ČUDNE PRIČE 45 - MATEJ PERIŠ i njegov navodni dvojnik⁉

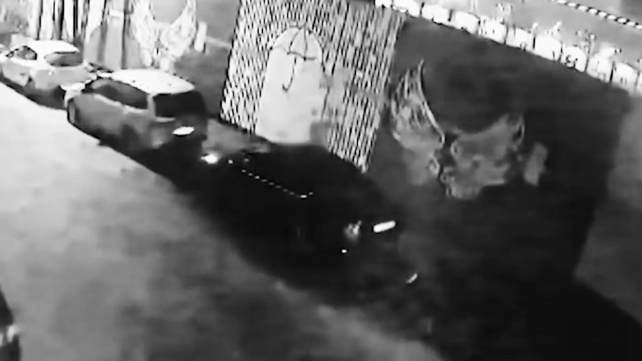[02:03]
Matej trče i sa leve strane iz pravca Karađorđeve, a oni trče sa desne strane, znači iz suprotnog smera,
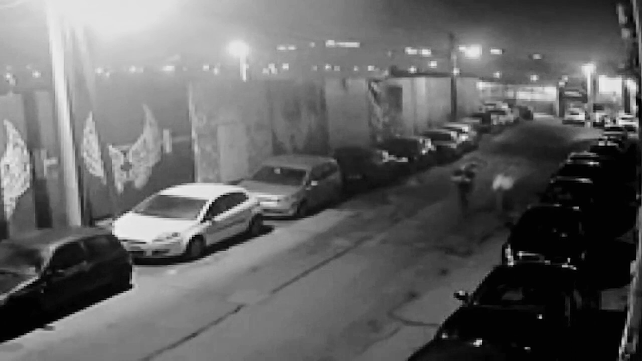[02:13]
iz pravca ulice braće Krzmanović. Po ovom snimku predpostavlja se da se isti nisu videli prilikom mimo i laženja.
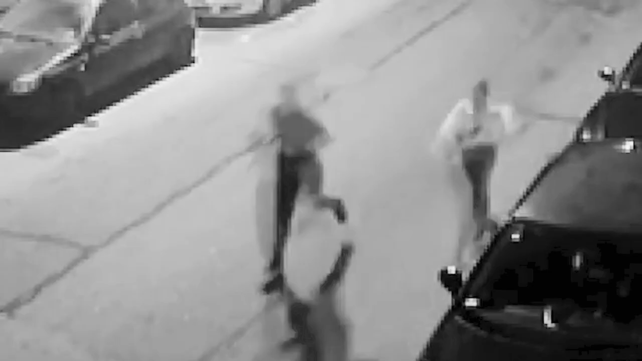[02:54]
A ovde se vidi da i ovaj mladić koji trči zajedno sa devojkom je takođe u majici. I to crnoj majici.
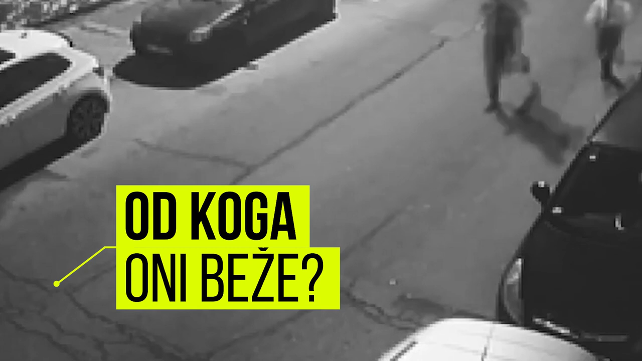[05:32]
Da li su oni nešto vidjeli da se dešava u ulici Braće Krsmanovići pa su iz tog razloga trčali?
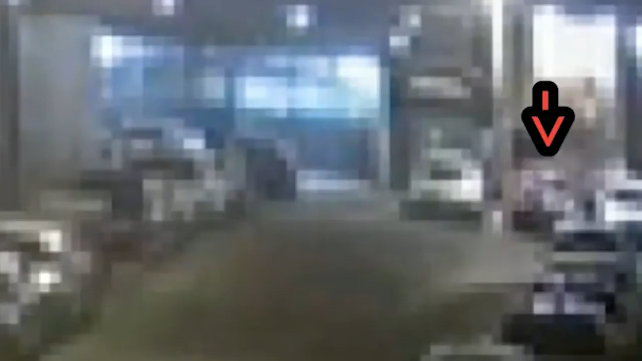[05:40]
I šta su to vidjeli ako je to bio razlog njihovog trčanja? S obzirom da je ovo stvarno neobičajena pojava da
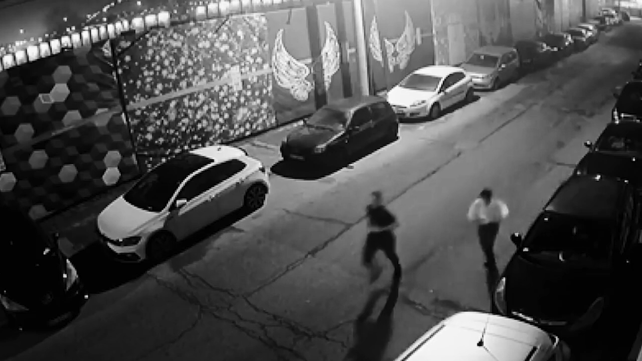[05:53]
se u ovo doba godine trči u tom izdanju, ja bih stvarno tražio objašnjenje od ovog mladića i da nam kaže razlog svega toga.